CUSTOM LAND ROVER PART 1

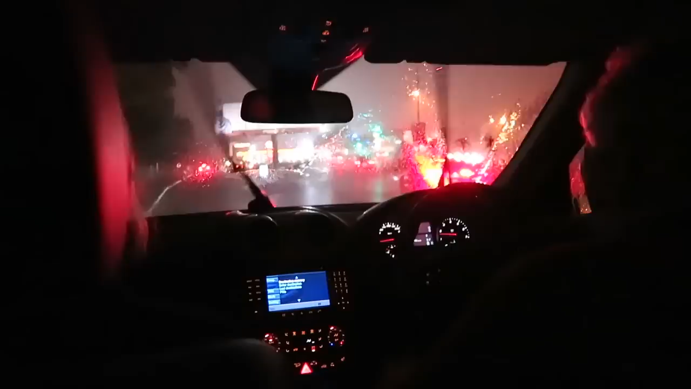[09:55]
we're going to miss our lights being on and everything was like here where are you be at oh it's raining